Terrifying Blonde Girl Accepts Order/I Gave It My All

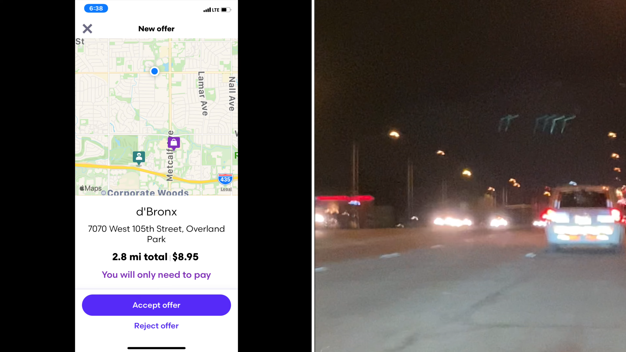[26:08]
and it was going 2.8 miles. So, I'm going to go grab that.
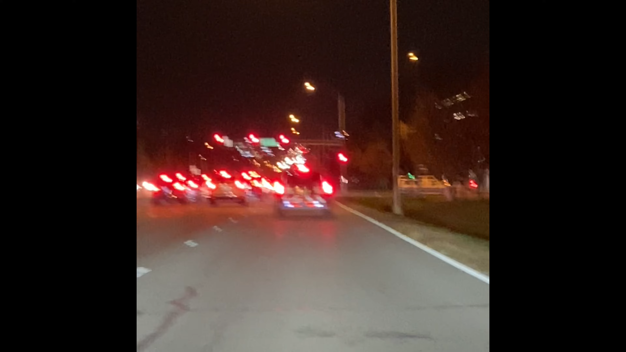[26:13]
It is a pay-only order. So, uh, DeBronx usually gets, it's picking up from DeBronx and they usually call those in so I shouldn't have any issues there. So, let's go grab it.
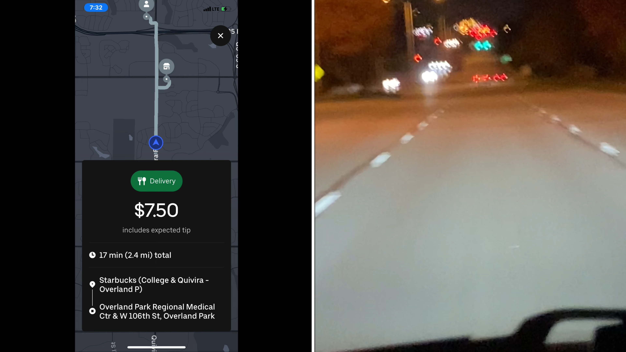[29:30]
And I was picking up from Starbucks. And unfortunately, it was a huge order. Well, I don't know if it's unfortunate yet. But because it was a huge order, it took them like 20 minutes to get it all together. For 20 minutes, it's not worth $7.50. So, you know, I'm a little perturbed that I even took the order.